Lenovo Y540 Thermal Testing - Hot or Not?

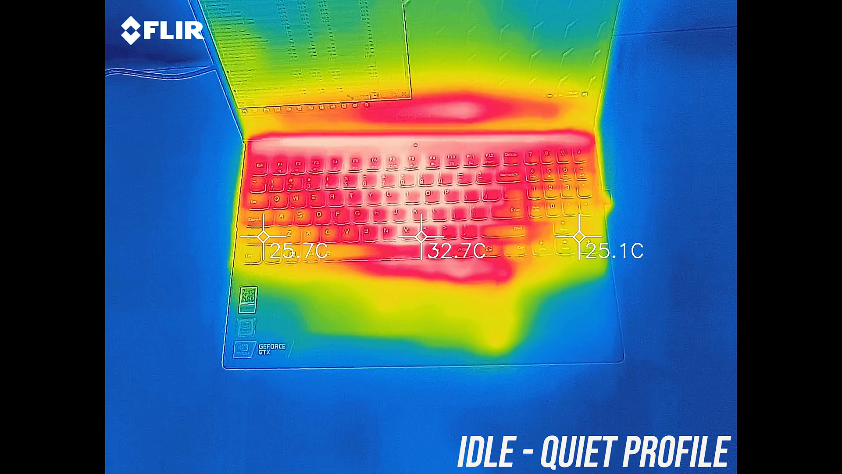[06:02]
at idle it was a bit warmer than the average 30 degrees Celsius we usually see. While under combined CPU and GPU stress test, in balanced mode it's getting to the low 50s in the center of the keyboard, fairly warm due to the lower fan speeds.
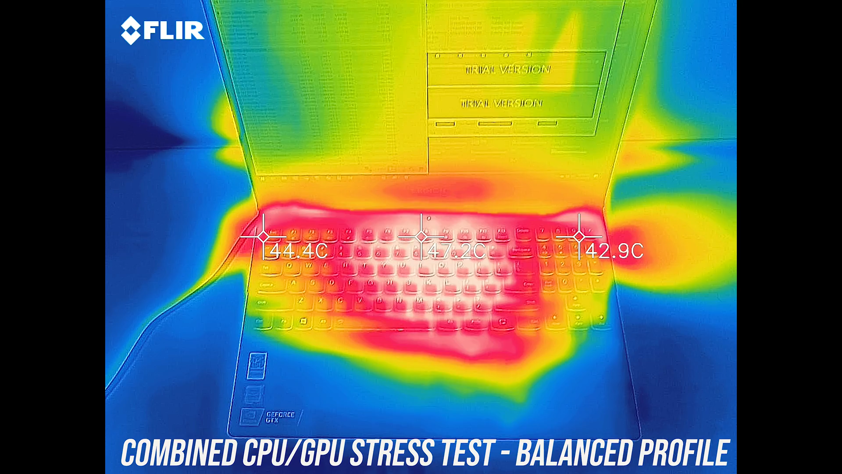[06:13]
When we enable performance mode this doesn't seem to change anything,
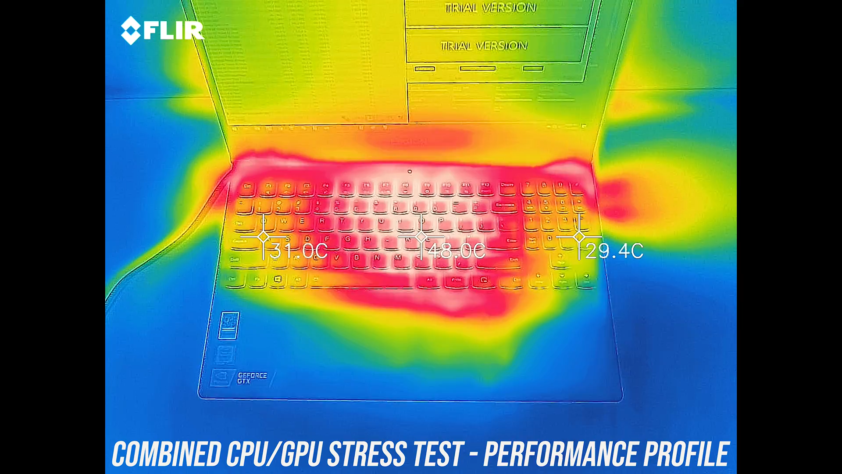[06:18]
despite this boosting the CPU TDP by 5 watts and raising the internal temperatures a bit.